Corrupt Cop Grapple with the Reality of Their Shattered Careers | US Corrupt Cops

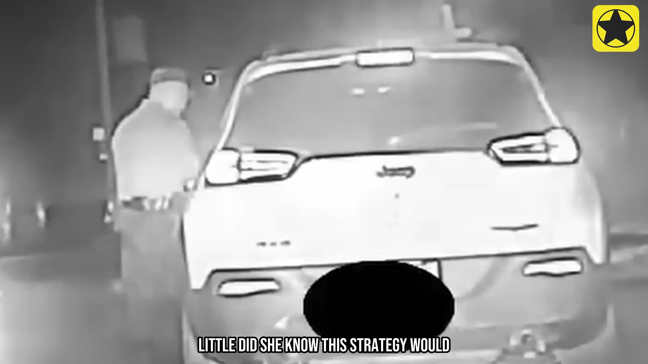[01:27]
Little did she know this strategy would have serious repercussions.
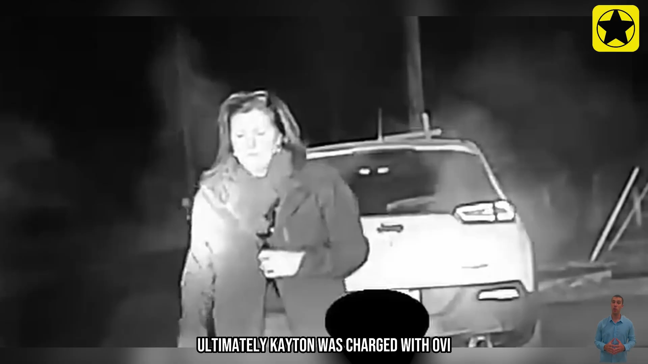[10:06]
Ultimately, Kayton was charged with OVI refusal and centerline violation, facing the legal consequences of her actions.